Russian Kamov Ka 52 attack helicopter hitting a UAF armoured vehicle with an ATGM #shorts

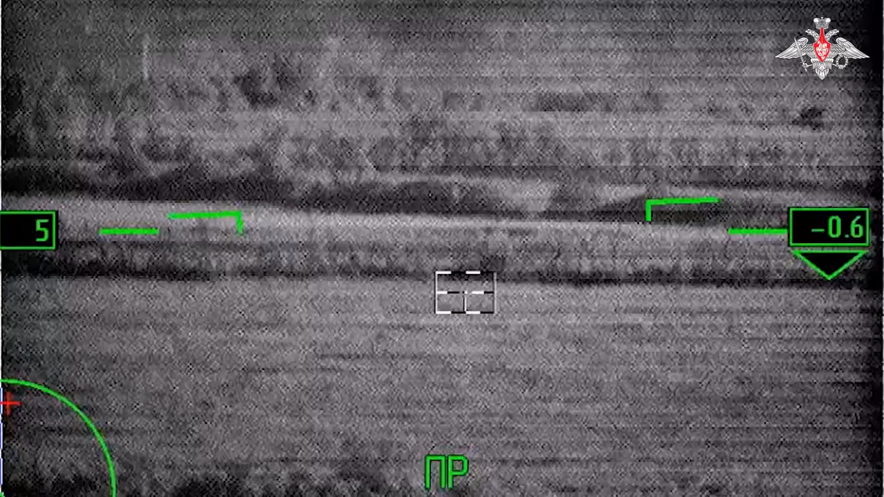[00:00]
Nein. Сто восемьдесят три цель наблюдаю. Одну отпустил. Семь, шесть, пять, четыре, три, два, одна, ноль. Прямое, прямое, прямое. Вот, смотри еще.